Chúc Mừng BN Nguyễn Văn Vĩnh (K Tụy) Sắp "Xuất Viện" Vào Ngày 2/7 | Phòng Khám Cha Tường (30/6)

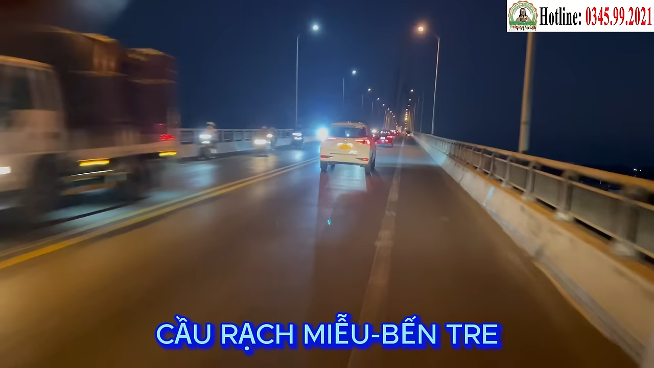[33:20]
địa phận giáp ranh của tỉnh Tiền Giang và Bến Tre